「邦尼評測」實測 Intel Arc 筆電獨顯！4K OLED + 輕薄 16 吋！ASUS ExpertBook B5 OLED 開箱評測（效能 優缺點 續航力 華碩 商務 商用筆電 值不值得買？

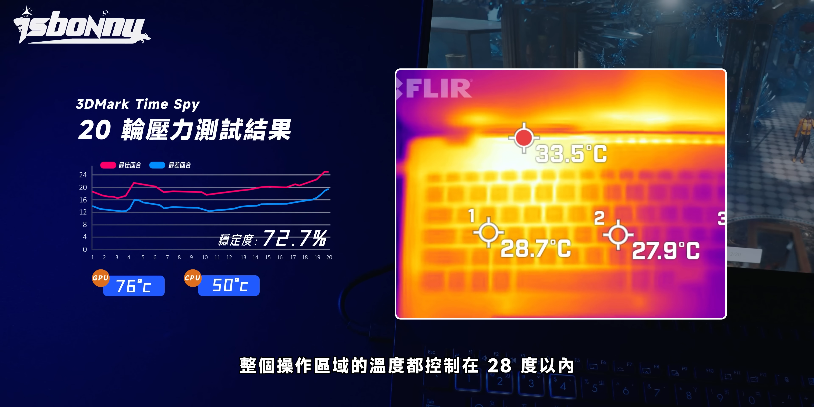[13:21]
5度整個操作區域的溫度都控制在28度以內可以看到整體的機身溫度控制都是低於體溫的表現所以日常使用除非是不斷高效處理要不然整體GPU調度設定保守其實就算是遊戲應該也很難感受到熱量但相對來說這台獨顯就偏向加速日常需求的定位而非全效能取向